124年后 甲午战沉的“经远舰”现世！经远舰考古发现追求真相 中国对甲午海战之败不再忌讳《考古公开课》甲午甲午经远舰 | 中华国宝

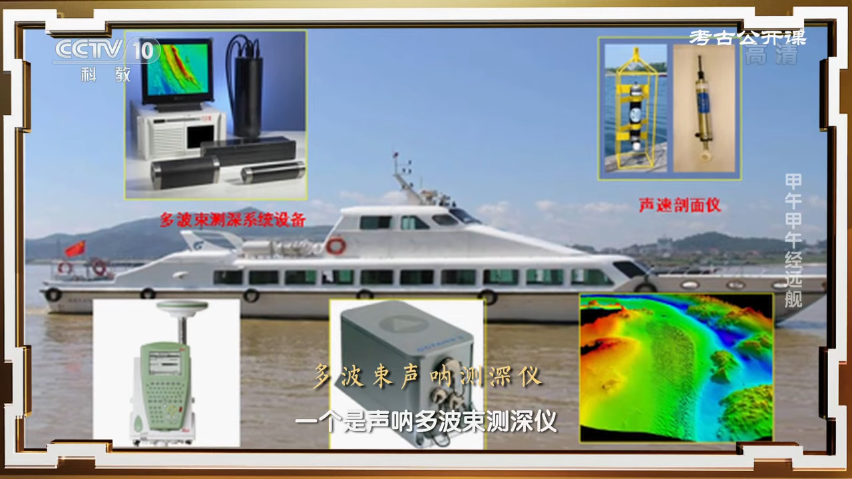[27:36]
然后还有声纳这个旁扫
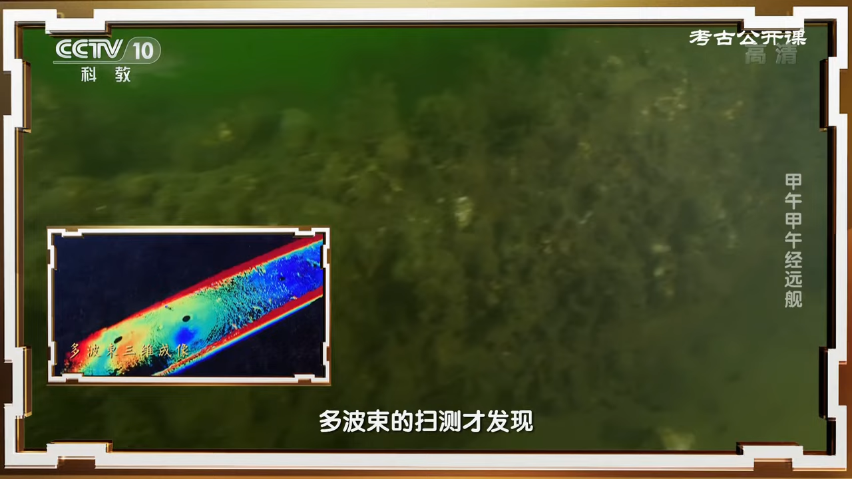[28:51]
册才发现原来它是一个环形的结构
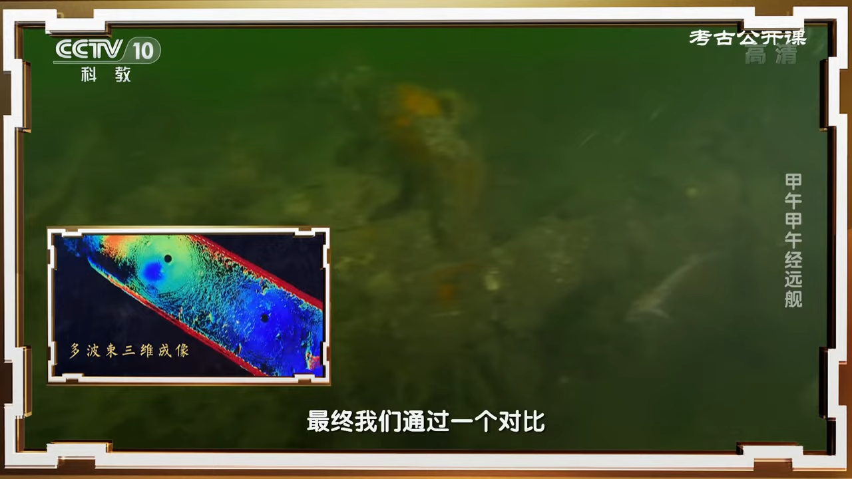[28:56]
最终呢我们通过一个对比比较来说最终把它
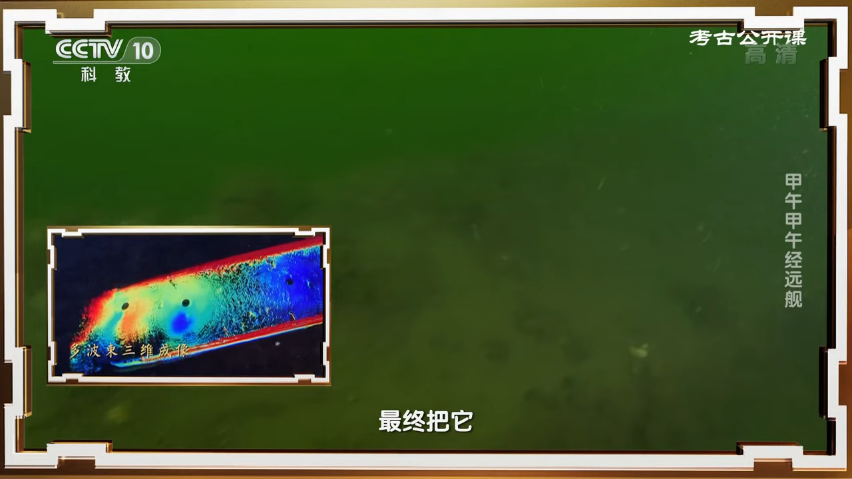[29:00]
认为它是精远舰的一个铁甲宝上面的一个传体结构